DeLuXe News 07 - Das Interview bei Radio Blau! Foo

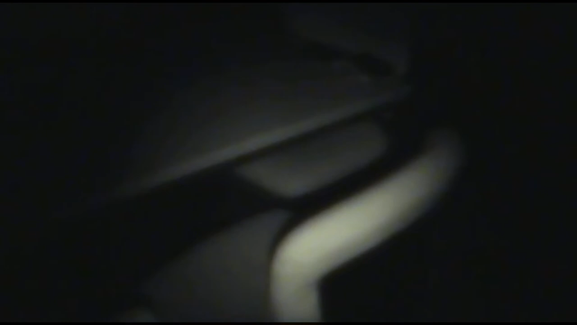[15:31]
Nachtsichtkamera versucht zu sehen, was nicht zu sehen ist. Scheiße, ey, du bist so ein Wichser.